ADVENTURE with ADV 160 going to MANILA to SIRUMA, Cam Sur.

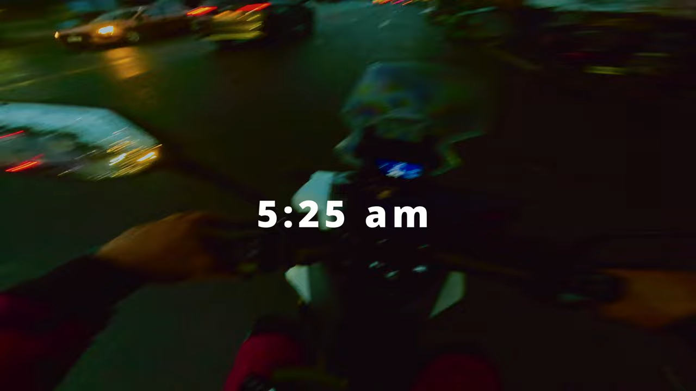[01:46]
it's 525 in the morning At nag pull tank na ako sa Shell C6